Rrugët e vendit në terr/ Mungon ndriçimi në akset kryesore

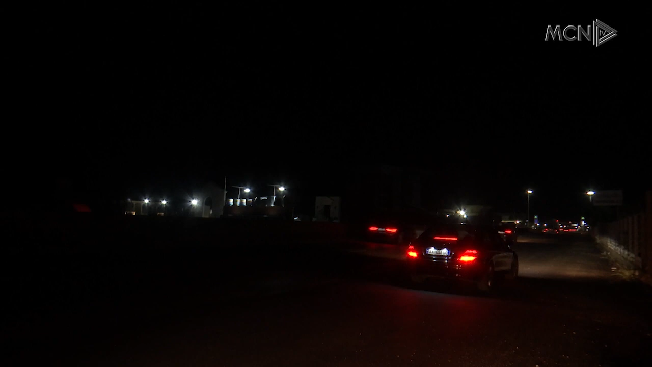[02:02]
Edhe segmenti Tiran Elbasan është po ashtu një segment tjetër i venditoni cilë është i pandriquar në rësirë totale, si që mund shiet edhe nga këto pamje.